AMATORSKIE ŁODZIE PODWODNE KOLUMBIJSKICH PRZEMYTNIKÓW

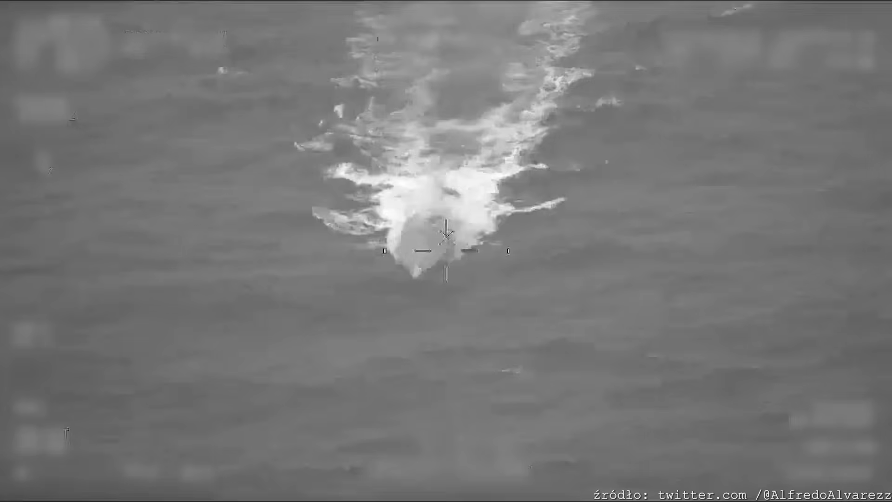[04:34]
Wtedy pojawił się projekt kolejnej amatorskiej przeróbki
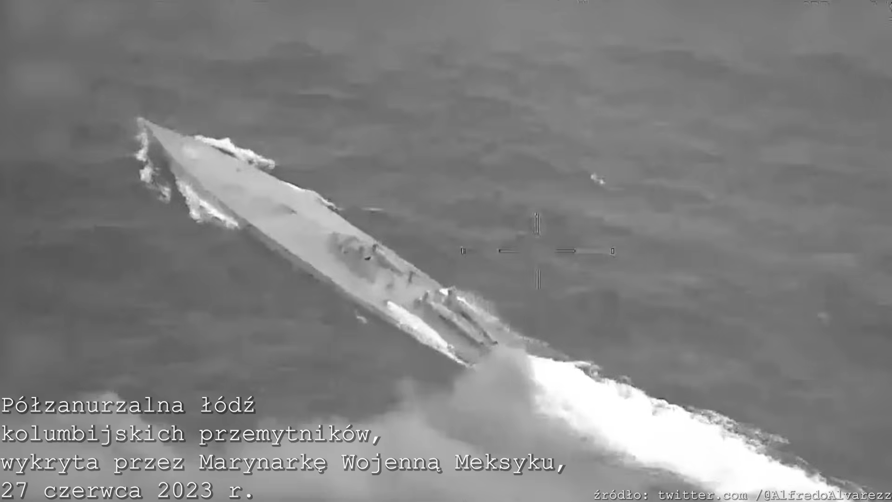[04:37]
tej samej zwyczajnej łodzi rybackiej na łódź podwodną.
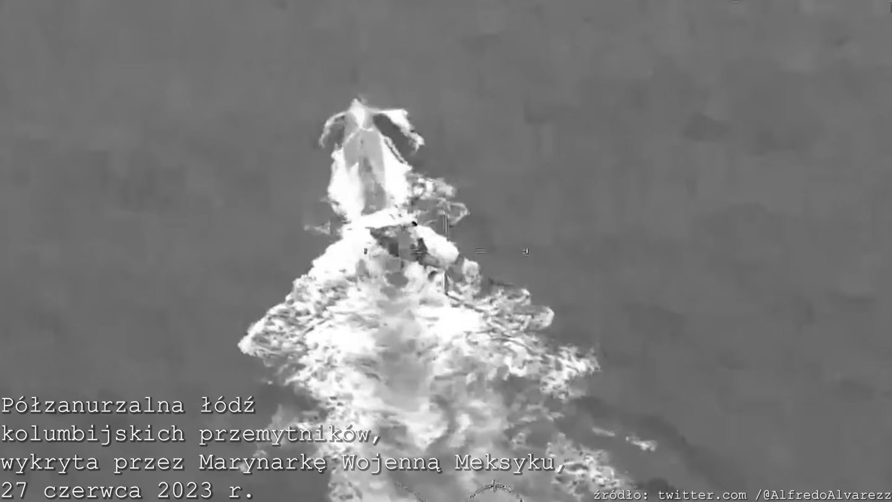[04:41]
W praktyce była to łódź półzanurzalna, której górna część,
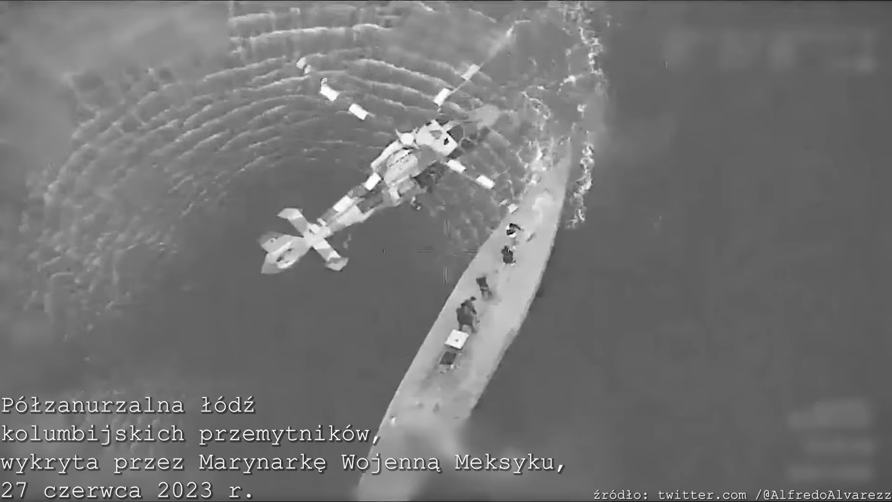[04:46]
w tym rury do chłodzenia, wentylację oraz wydech, pozostawały na powierzchni.